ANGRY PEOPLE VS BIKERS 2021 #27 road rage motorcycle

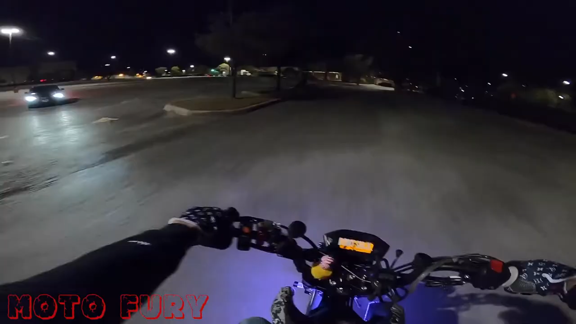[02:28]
Hey! This dude's obviously pissed. This dude's obviously pissed. Like, he came storming out.